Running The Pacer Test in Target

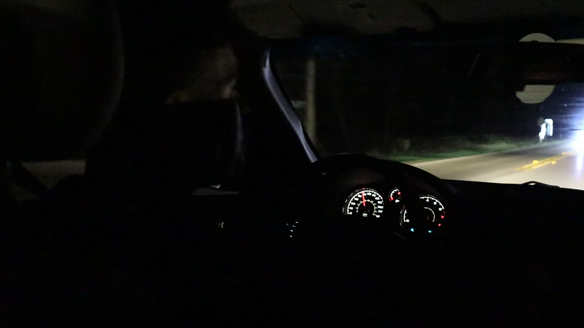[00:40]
But I passed him. Gary, I'm not passing him on the one way while I'm vlogging the crime. So he is like, he like flashed his brights at me and was like, see, he's turning.